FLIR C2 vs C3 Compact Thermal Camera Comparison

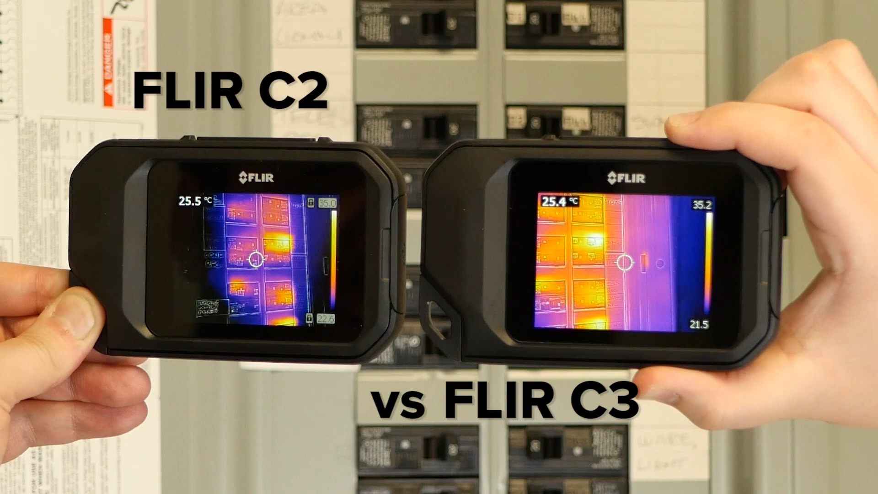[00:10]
Hi, my name is Devin from T-Equipment. Today we're going to be talking about the difference between the FLIR C2 and FLIR C3 cameras.
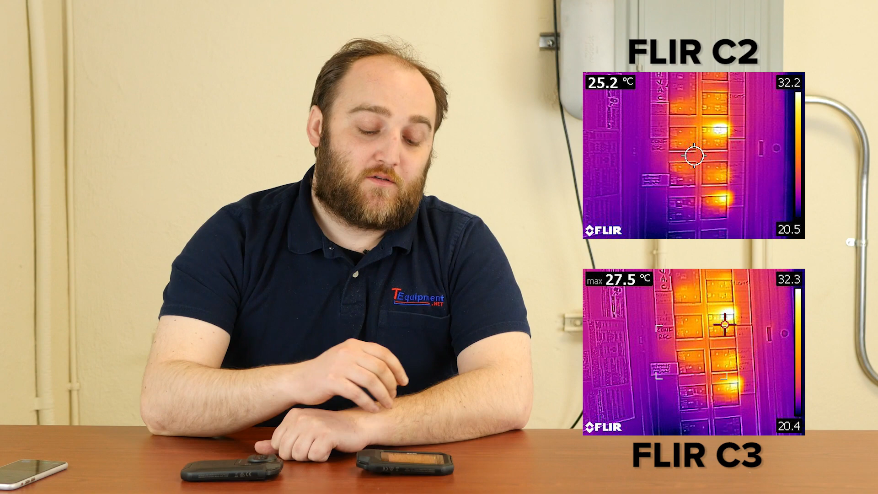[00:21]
On screen: spot 25.2°C, max 27.5°C
So the FLIR C2, which I have right here in my hands, is a lovely ruggedized 80 by 60 pixel camera.
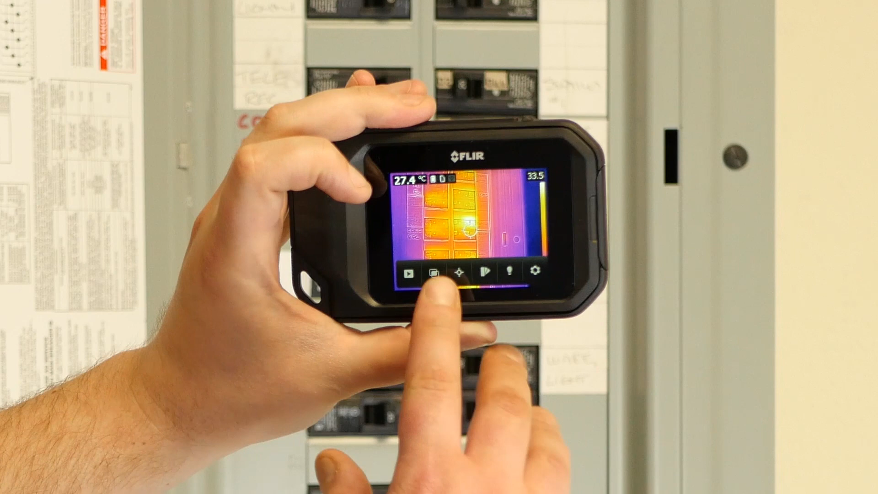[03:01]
On screen: spot 27.4°C
What if I wanted to see the hottest point in the screen? Here you can see how the area measurement features of the C3 make it a little bit more useful. Because now I can narrow it down about 35 and a half.
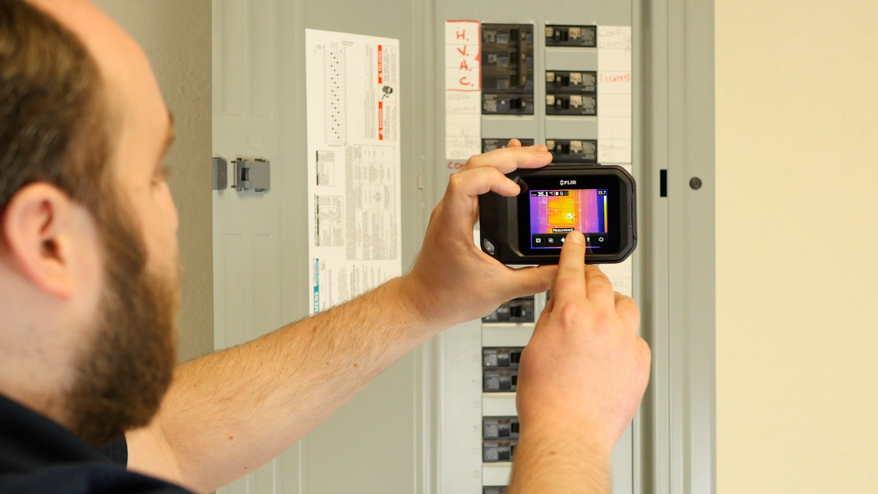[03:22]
Alternatively, I can do cold. Not really what we're looking for in a breaker box, but it would be good if you're looking at a door jamb or a window sill.
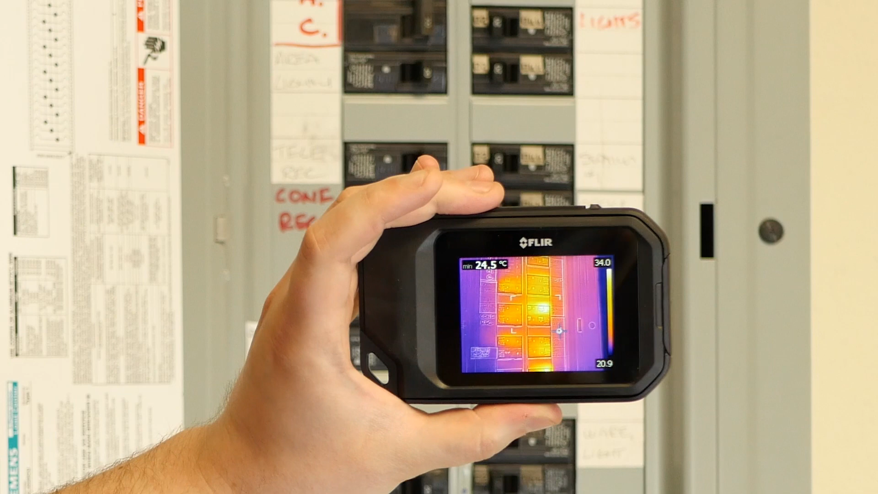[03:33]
On screen: min 24.5°C
Make sure it's well sealed.
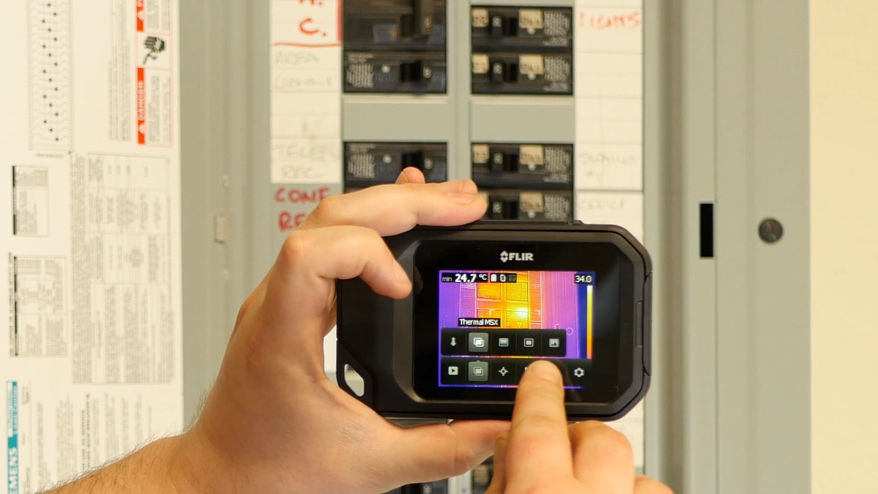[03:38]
On screen: min 24.7°C
And then you can use the picture in picture mode to get a better sense of reference within the breaker box.
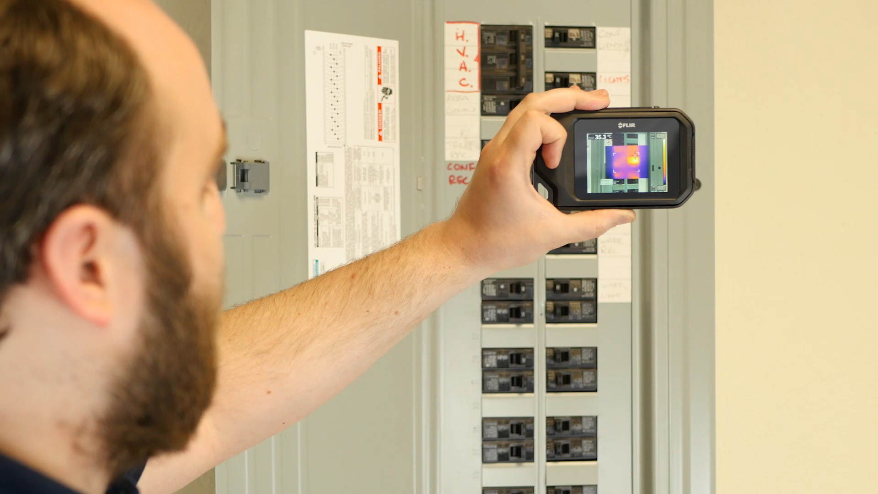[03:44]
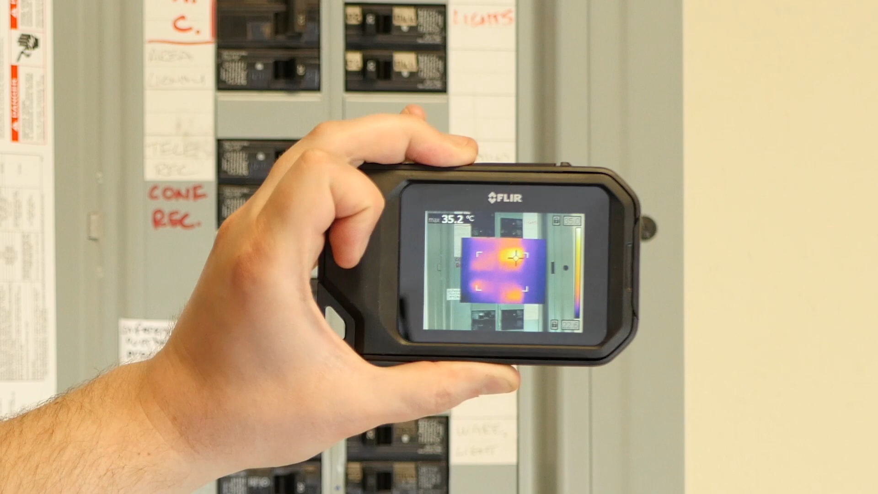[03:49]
On screen: spot 35.2°C
And then capture an image for later troubleshooting.